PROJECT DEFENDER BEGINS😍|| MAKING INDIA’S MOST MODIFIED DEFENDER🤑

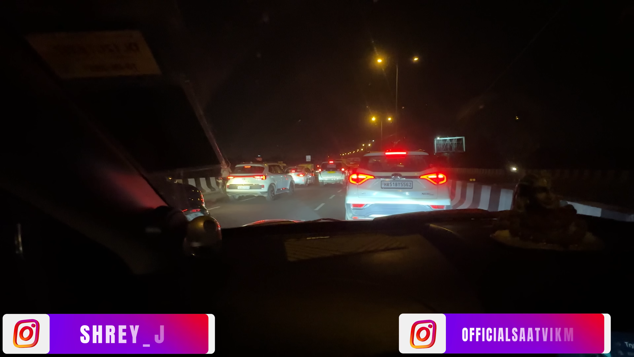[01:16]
ये देखो ट्रैफिक देखो भाई, मेरे ख्याल से एक घंटा हम यहीं है अब।
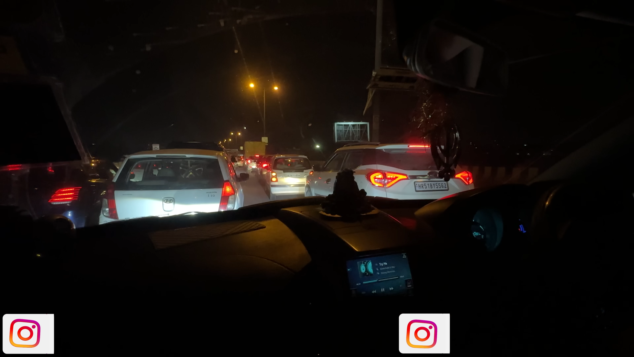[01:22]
ये गोल चक्कर तक पैक है। वो तो कह रहे हैं आगे खुला है। कौन कह रहा है? अश्विन भैया, हो सकता है बीच में एक्सीडेंट हुआ है। ये पश्चिम बिहार का पुल है, कुछ भी हो सकता भाई, है। आराम से चलाया करो गाड़ी, रात को ड्रिंक मत किया करो गाड़ी चलाते हुए।
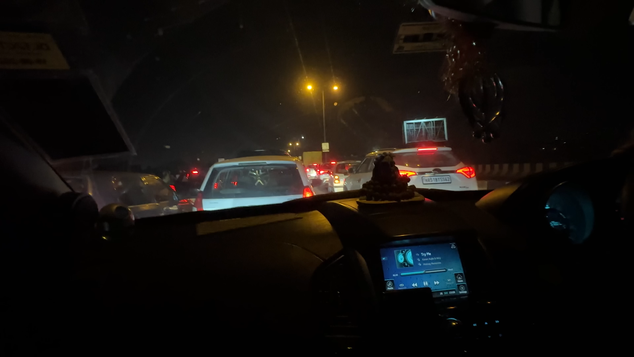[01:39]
देख ये पश्चिम बिहार का पुल ना ट्रेवल करने के लिए कम है, ये बर्थडे सेलिब्रेशन, डांस पार्टी, पैग लगाने के लिए। क्या किराए पे मिलता है ये? भाई मेरे ख्याल से किराए पे मिल रहा है आजकल जो हाल है इसका। आगे खुला है, हाँ भाई कुछ तो हुआ है।
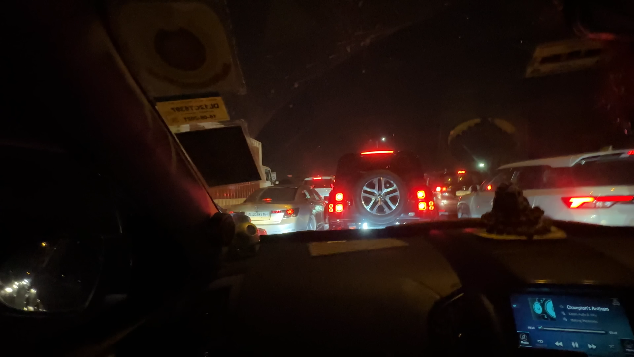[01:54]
अब यहाँ हुआ क्या है, थोड़ा कंटेंट तो नू मैं भाई, यहाँ तो सिम्टम्स हो रखे हैं ट्रैफिक जाम। यार ये तो गलत ही फंस गए।
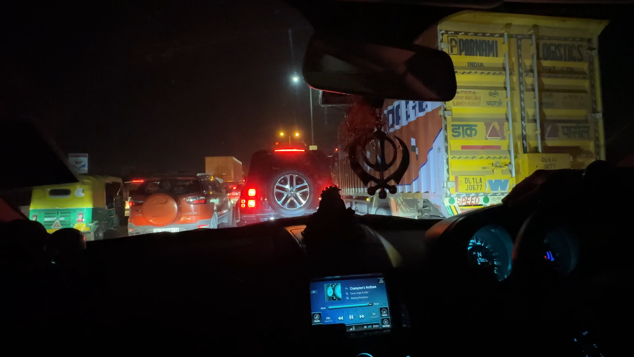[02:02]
हाँ करो ना, चलते चलते हो जाती है। हाँ अभी हो रही है। ओ उठ गई, उठी।
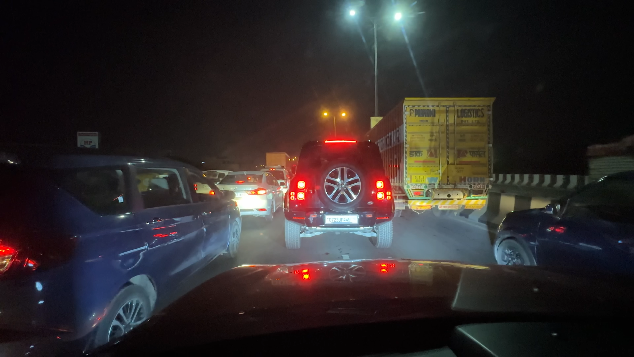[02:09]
ओह एयर बैग खुलते दिखे मुझे नीचे। भाई ये अब आप लोग अपने सामने देख लो, अब बढ़िया लग रही है उठी हुई।
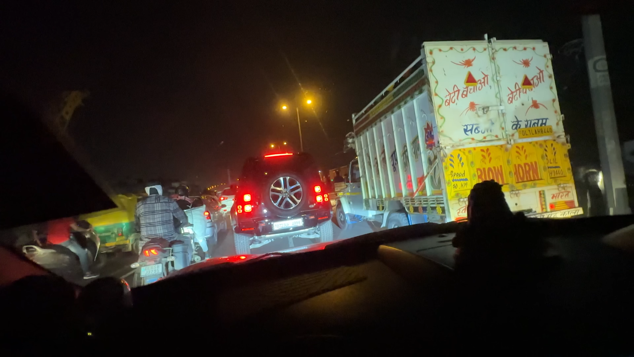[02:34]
क्या उस साइड चली गई है क्या गाड़ी? भाई ये तो पूरा ट्रैफिक इसलिए लग रखा है यहाँ पे।
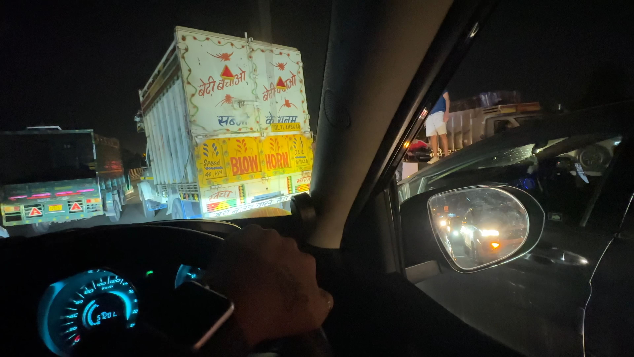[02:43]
ये देखो भाई, ये भाई डिवाइडर से इधर से जा करके टकराई है गाड़ी, अगर आप लोग देख पा रहे हो।
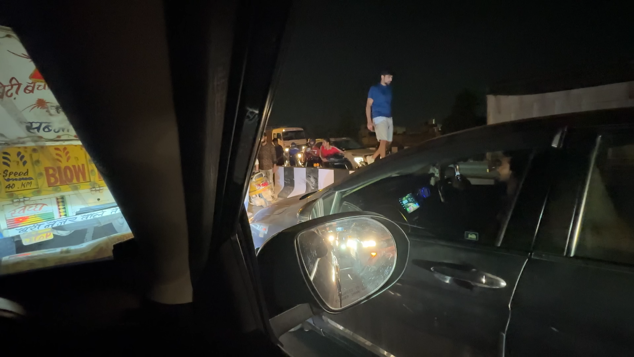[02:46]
हाँ ठीक है। और ये रहा भाई जिसके लगी है,
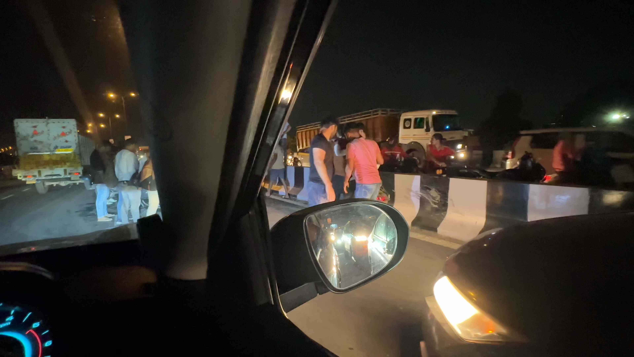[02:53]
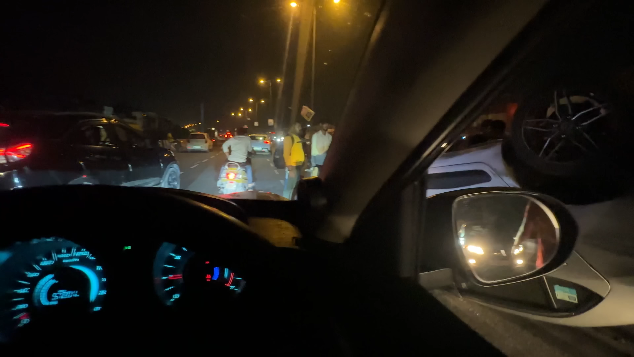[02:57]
ये गाड़ी खड़ी है भाई, भाई वो भाई सब खत्म, गाड़ी पलटी है, वो भी स्कूटी पलटी है, उसको स्कूटी पे लेके जा रहे हैं।
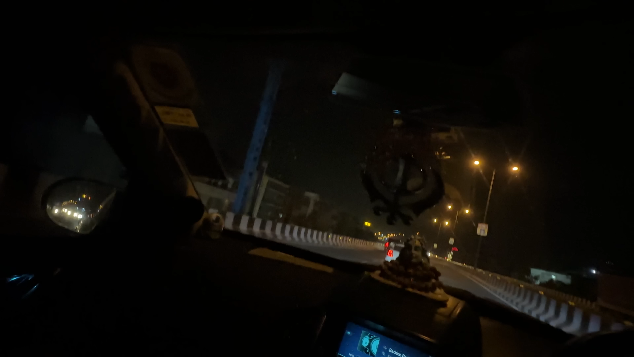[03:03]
जो स्कूटी वाला पीछे करतब कर रहा था ना आपकी गाड़ी के, वो उसी का दोस्त, वो उसी का दोस्त यार था।
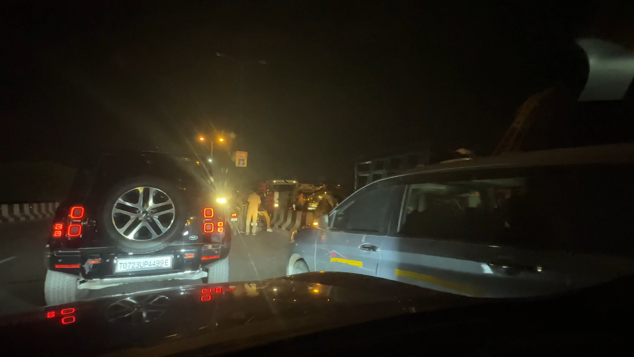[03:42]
अभी दिखाता हूँ, ये देखो इसको आधी डिवाइडर पे चढ़ा दिया भाई।
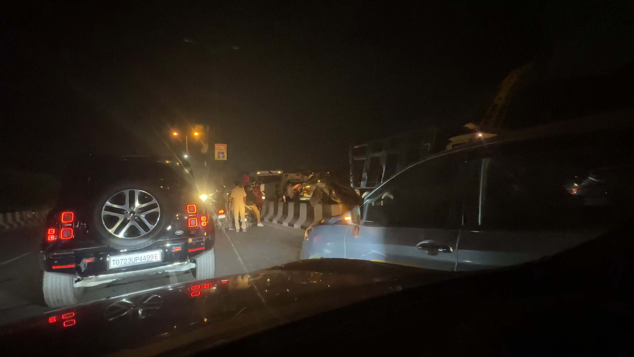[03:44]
हद हो गई है भाई, क्या कर रही है पब्लिक भाई।